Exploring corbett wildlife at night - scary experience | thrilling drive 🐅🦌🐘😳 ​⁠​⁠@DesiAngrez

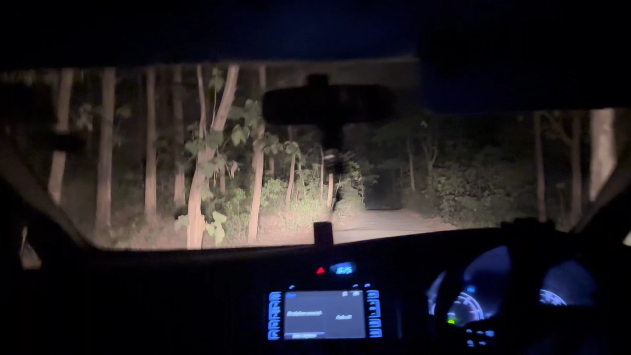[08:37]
बाकी बहुत ही खतरनाक और गाड़ी है, बहुत ही खतरनाक और थ्रिलिंग एडवेंचर वाला सीन हो गया आज जब से निकले, बढ़िया मज़ेदार है ना।
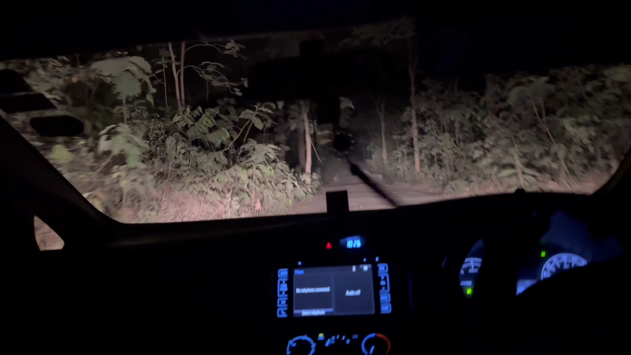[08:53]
तो यहाँ के रास्ते ऐसे हैं, ऊपर से नवीन भाई का शुक्रिया भाई, बढ़िया बढ़िया जगह घुमा रहे हैं।